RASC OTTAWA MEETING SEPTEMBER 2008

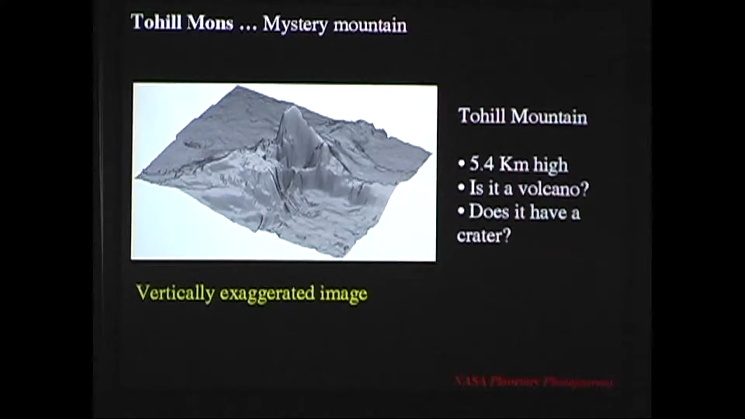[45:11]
So here's a 3D image of Toe Hill, and it's been stretched vertically, all right, in order to emphasize the vertical dimension and emphasize the volcanic look to the mountain.